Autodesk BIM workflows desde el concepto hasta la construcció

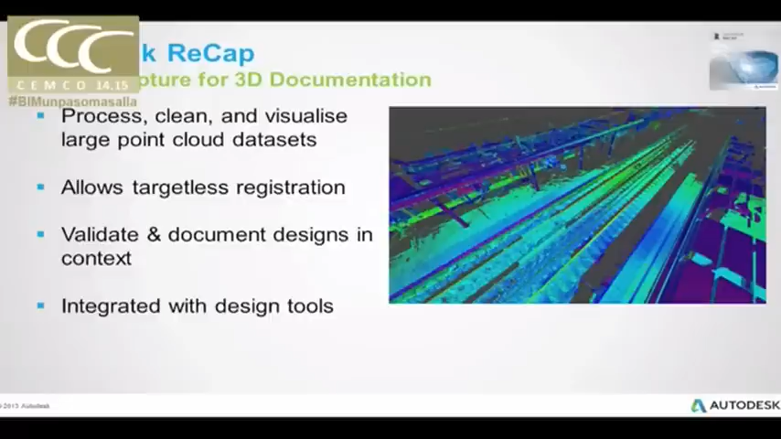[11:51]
analizar, limpiar esta nube de puntos como si fuera una información previa, que, bueno, como la podemos tener, por ejemplo, con un CAT, pero con situaciones más modernizadas, ¿no?
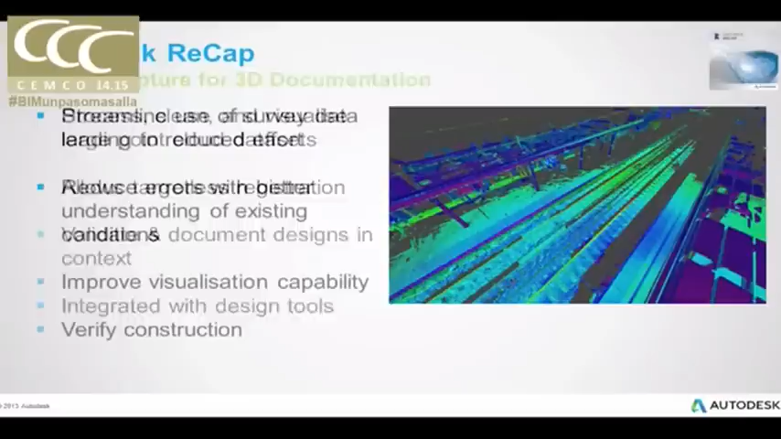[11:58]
¿Cuáles son las ventajas de una solución como Recap? Para, pues, reducir los esfuerzos que suponen el trabajo con información de nubes de puntos y también,
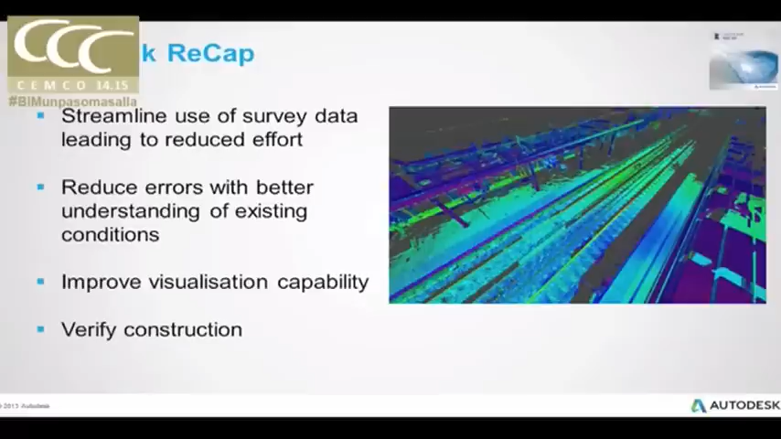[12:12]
antes de empezar a diseñar, entender estas situaciones existentes. Revit, pues, muchos de vosotros ya lo conocéis,